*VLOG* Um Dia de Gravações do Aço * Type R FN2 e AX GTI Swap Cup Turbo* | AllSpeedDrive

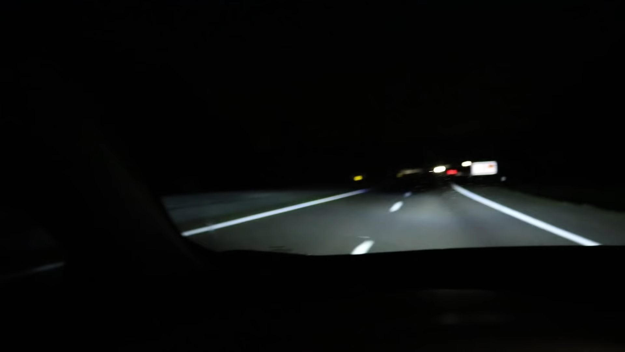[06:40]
Está bastante escuro lá fora. E não convém, obviamente, não convém uma pessoa estar aqui a surar na câmera.